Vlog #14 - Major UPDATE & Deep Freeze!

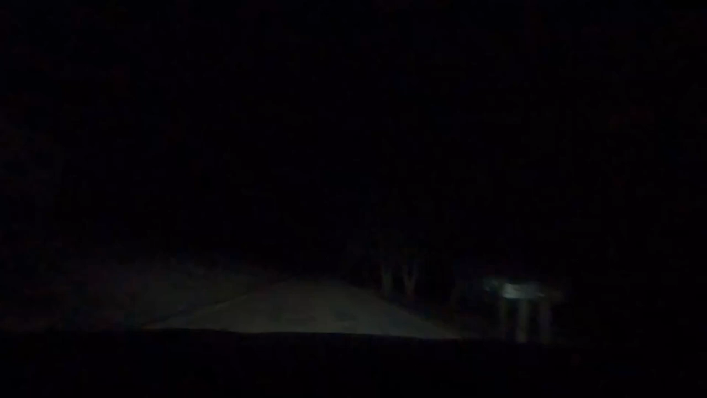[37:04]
Maybe we did. Maybe we've already passed Toby. I was busy talking. Made it to the little lane the farm is on. Looks good. No other trees down other than some limbs and stuff, but not really even that bad. I mean, there's virtually no snow here. Everything's so dry. It's great. That's really good. I even got some pictures of the road for Lauren so she can see what it looks like.
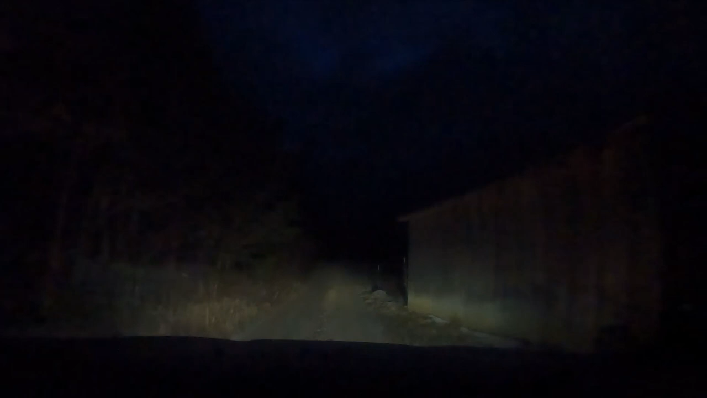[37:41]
I mean, shoot. I had 401 miles still empty. Yeah, just a little covering on the pedals. I had 401 miles till empty, and it's about 12 miles to the farm, and I now have 367 miles till empty. That's how slow I was driving. Let's see. Oh yeah, those puddles aren't even frozen through yet. Very good.